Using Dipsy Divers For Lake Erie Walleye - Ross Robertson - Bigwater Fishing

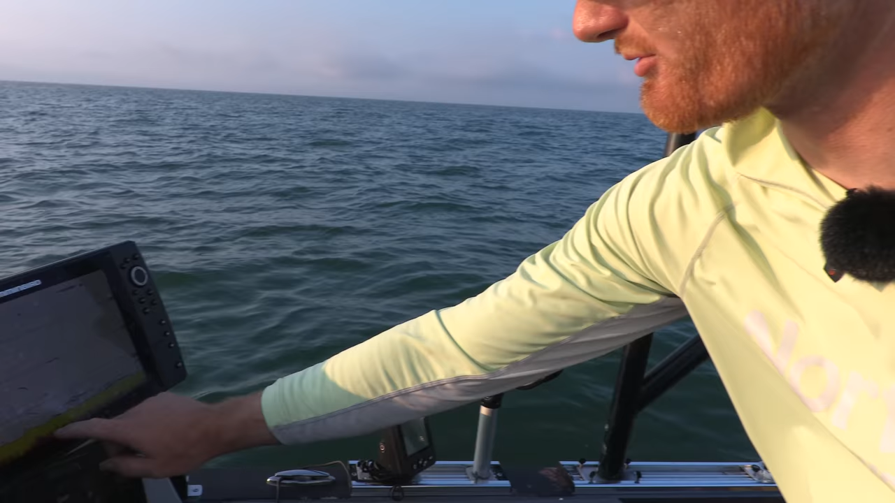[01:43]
Those little pellets right there, that's when we're still going. You can see the disturbance.
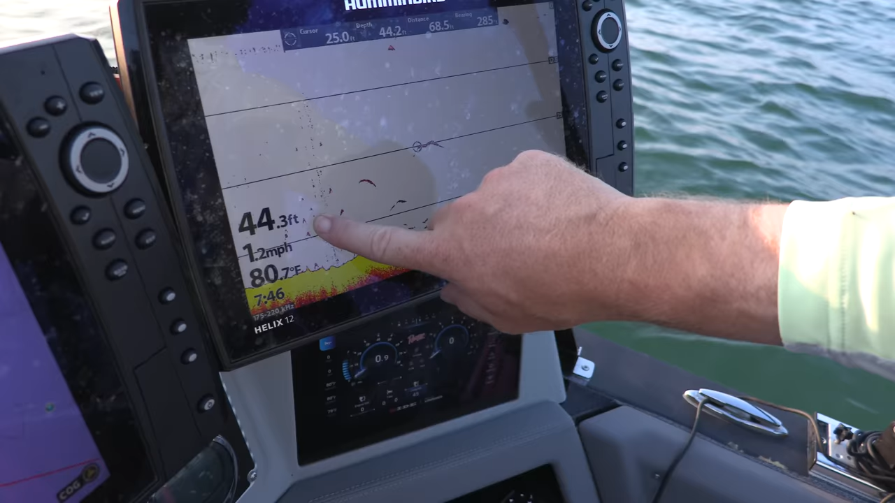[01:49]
On screen: water 80.7°F, speed 1.2 mph
So that's when we're going 30 miles an hour. And then right in here, those are those fish. And they're on basically a temperature break. And so they're super, super deep.